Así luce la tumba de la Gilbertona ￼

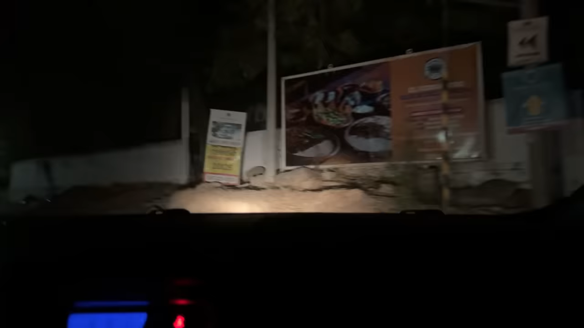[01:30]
Es por eso que comencé una transmisión temprano.
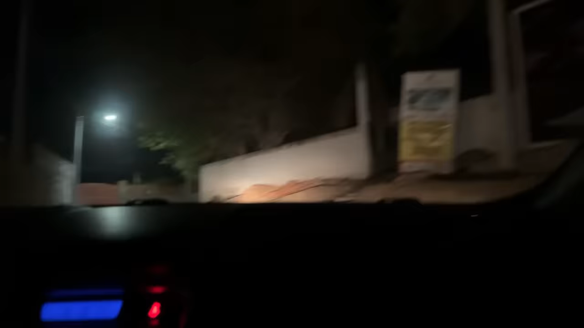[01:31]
Al parecer va a haber gente, se va a encontrar gente en el lugar. Así que vamos, que es curva, lo bajamos por acá.